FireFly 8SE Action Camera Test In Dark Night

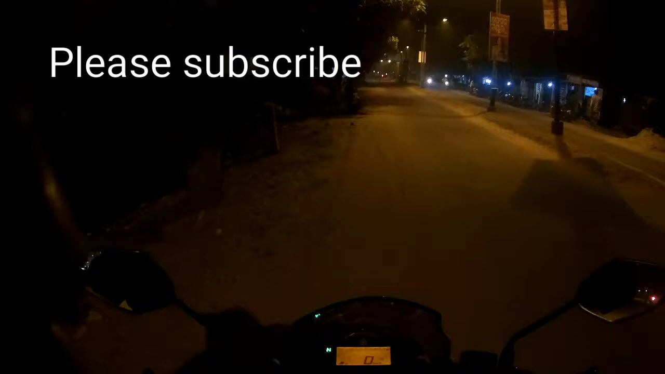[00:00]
Welcome back to the channel. Good evening. Today we are going to test the performance of our Firefly action camera in no light to low light and artificial light conditions. So let's get started.